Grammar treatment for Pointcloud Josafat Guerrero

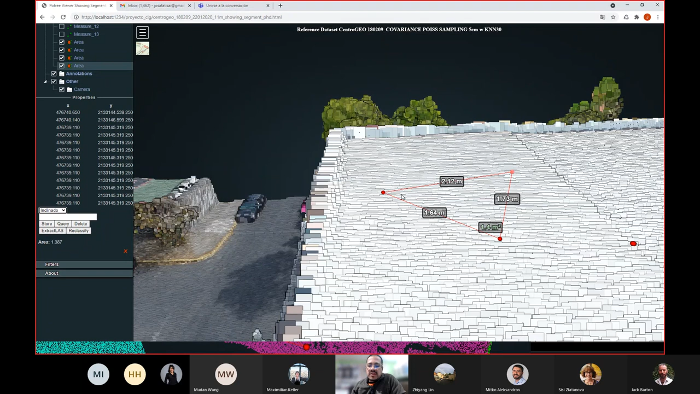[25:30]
So for that, you extrude in the positive direction, on the normal direction, and you also extrude on the negative normal direction. So you end up with the volume. And within that volume, you take all the points. And that set of points become the sample for that class.
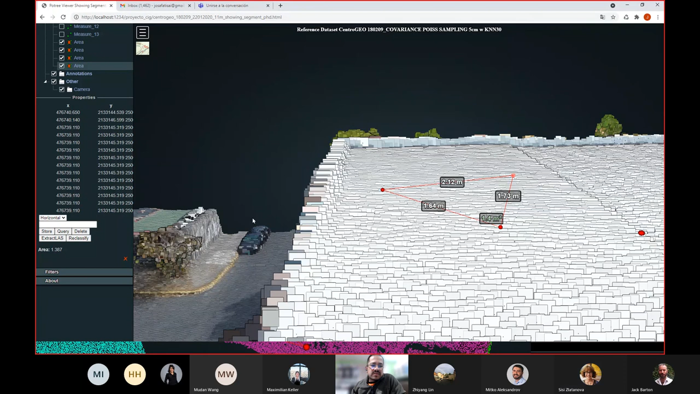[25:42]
But okay, that's not just an example. So at the end, once you segment,
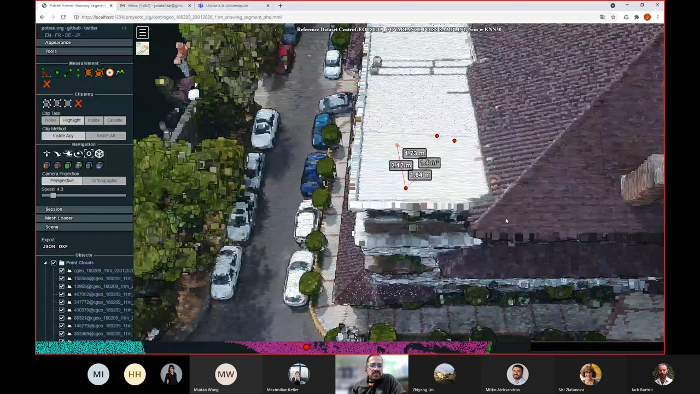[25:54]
once you do all the things, you end up with something like this. Actually, this is the individual segments loaded. I have this like this. Maybe it's easy if I try to turn them up one by one.
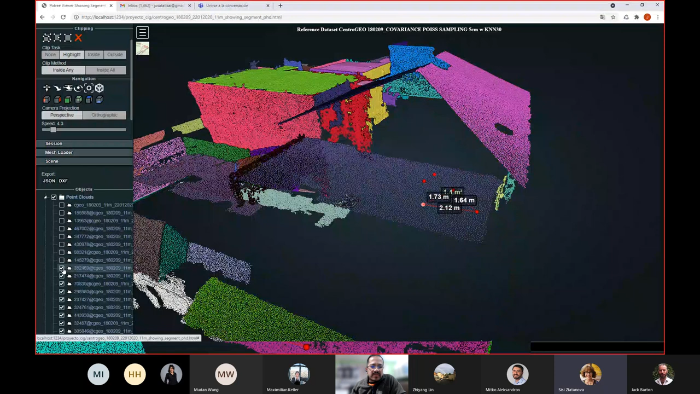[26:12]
Well, there are a lot of surfaces. I take the largest ones. But okay, this is what I can do. Once you have to each segment, you have assigned an ID so that you can individually load them into this system.
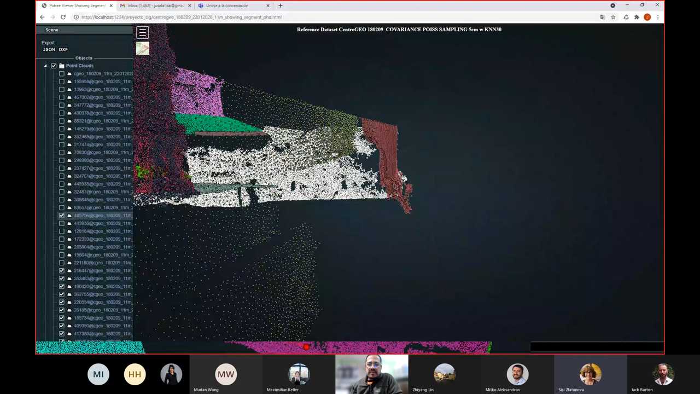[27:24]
Yes, that's something that is really at this stage is not that good. What? Yeah. But in a way, you still manage to get the segment quite well. It's almost the whole facade. Yes. Well, if you you have to
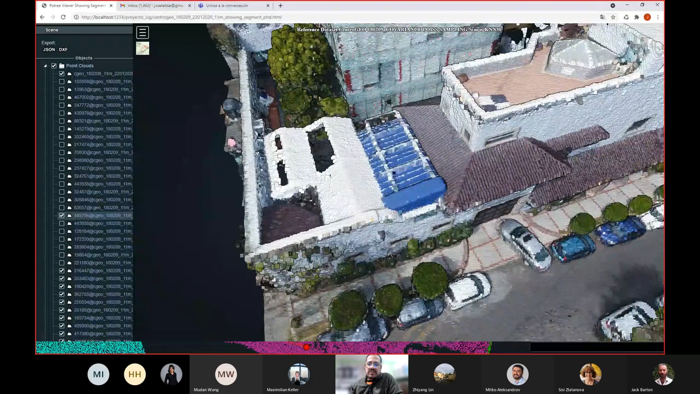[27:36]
always consider that this kind of point clouds and this kind of models is not noise.
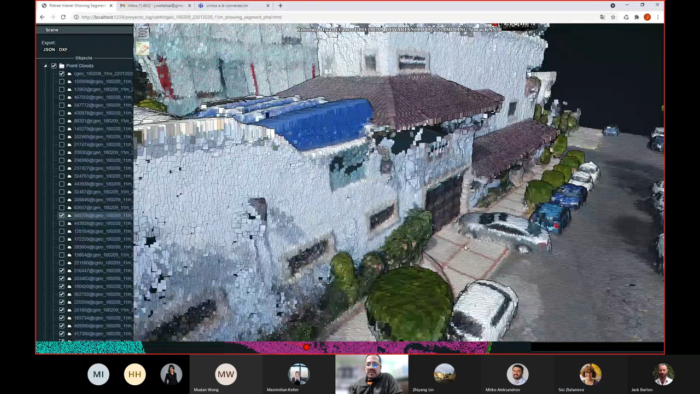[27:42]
Actually, it's this vegetation which is always there. I have some flowers somewhere there.
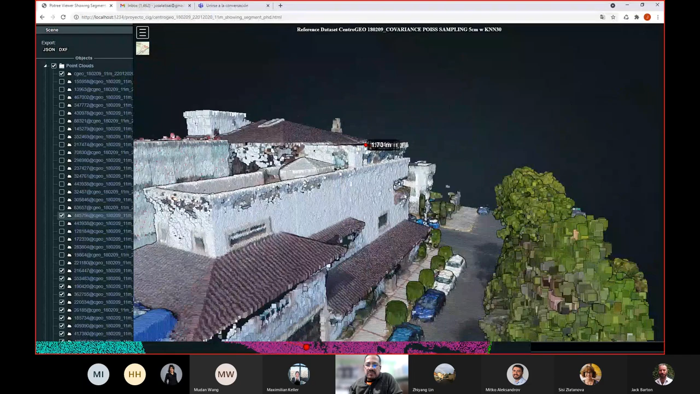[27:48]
So yes, it's almost impossible to get rid of them without knowing what they are.
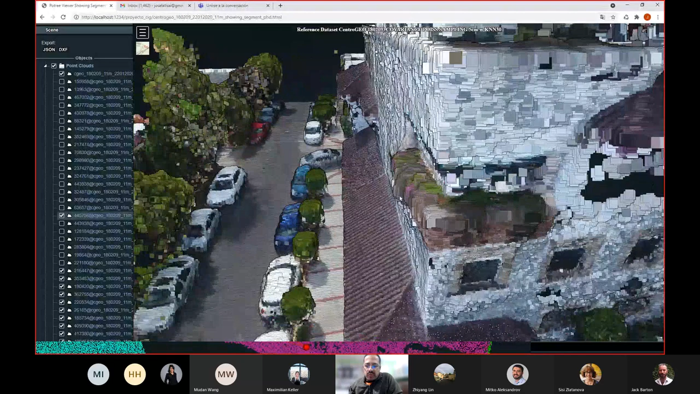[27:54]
So yes, actually the segmentation, I like it a lot.
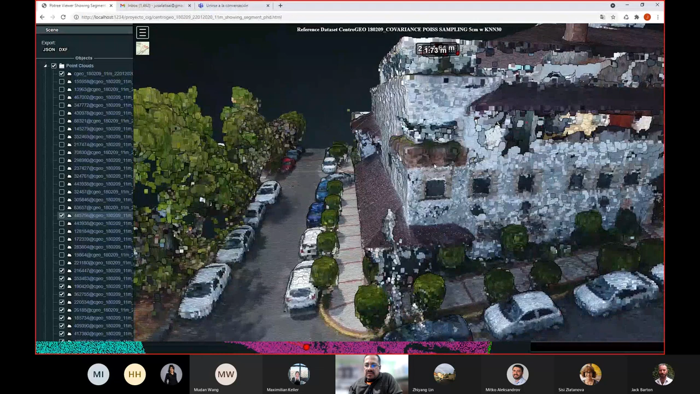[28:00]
But of course you have issues.
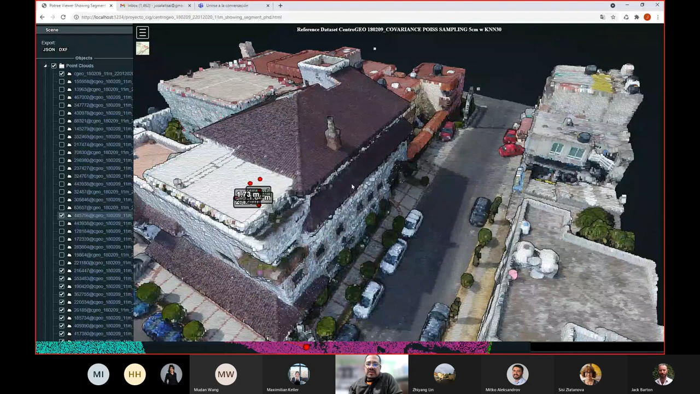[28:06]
If you have this occlusion, you will never manage to get things out of there.
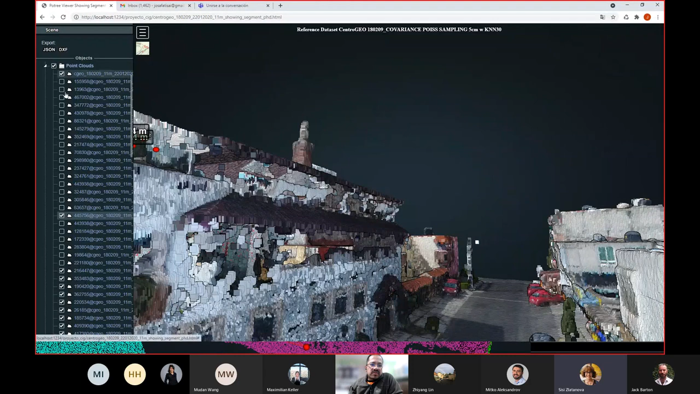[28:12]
But it's quite nice. I mean, for what I did, what I use, which is really simple, it managed to work well. Even if the surface is noisy, it's okay. Mm-hmm. I mean, once you fit, for example,
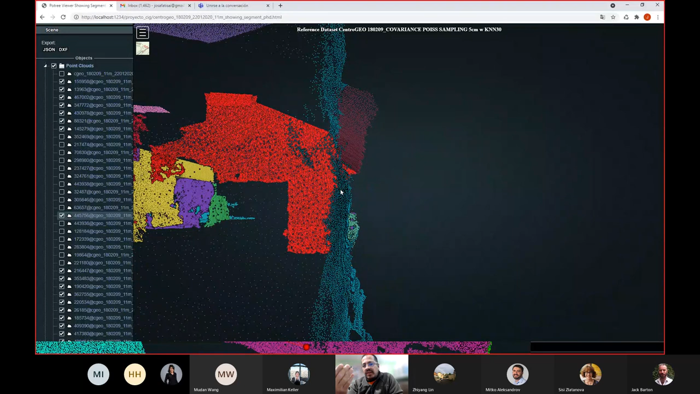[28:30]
if you fit a plane out of this point, then you can filter out the points. So then you can say, okay, this is not part of the hypothetical wall.
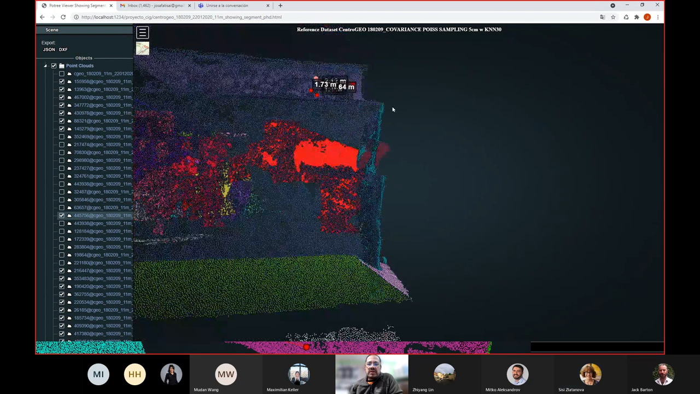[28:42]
This could be part of the hypothetical wall. But yes, it's I think it's fine so far. But okay, this is just the fancy part. And what is it? So this is what I end up with.
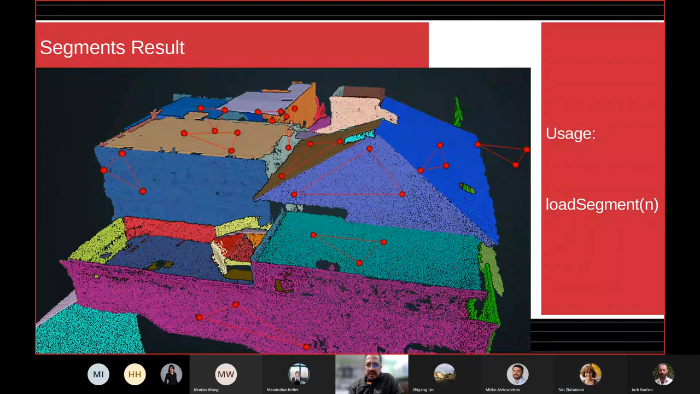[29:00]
So at least I can display and operate on individual segments. But yes, what happens is,